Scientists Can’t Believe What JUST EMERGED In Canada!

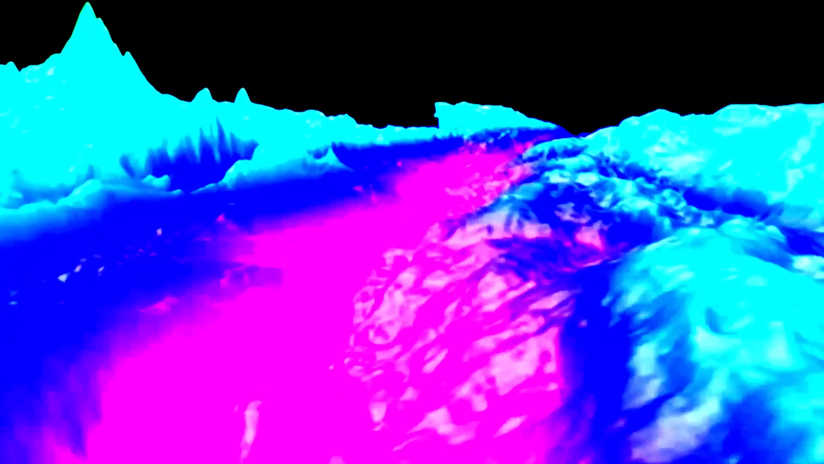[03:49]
researchers have mapped previously unknown seamounts, underwater mountains formed by volcanic activity.